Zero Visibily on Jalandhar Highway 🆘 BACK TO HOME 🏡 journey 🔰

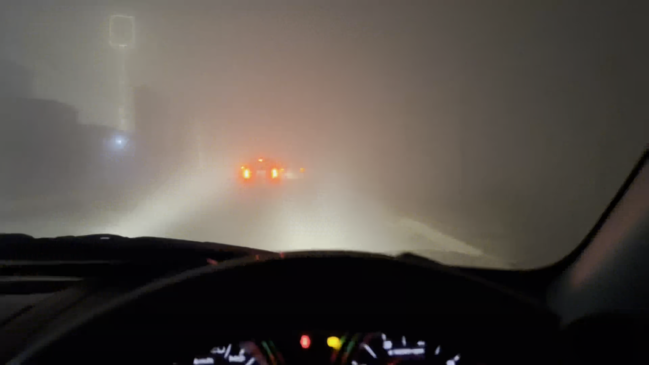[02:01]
भाई धुंद ने तो पूरा कहर मचाया होया, बहुत ज़्यादा धुंद है, तो मिठी मिठी चाल चलते हैं, ठीक है,